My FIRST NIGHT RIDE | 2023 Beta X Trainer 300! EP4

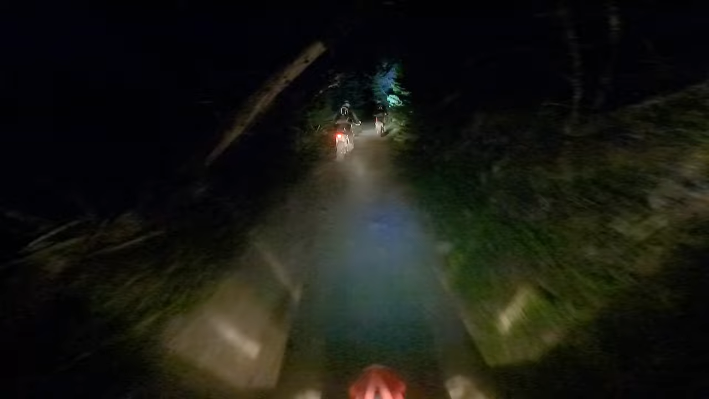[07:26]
I love having this horn on the bike It's so easy to get people's attention We definitely need to get like a headlight like Luke has with the LEDs These halogens just don't cut it But until we go and get our street license The halogens got to stay so it's all legal, you know This is just truly something not everyone gets to experience being out here at like 1130 Maybe even midnight at this point And
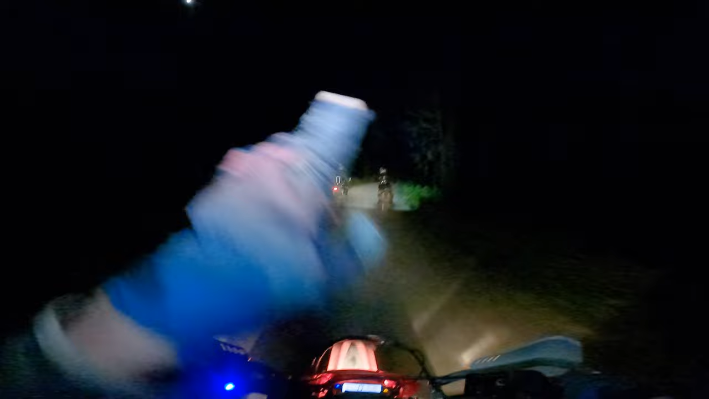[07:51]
we're just cruising the back roads up in the pitch black Thank God for headlights on the bike man What a cool experience this is Next level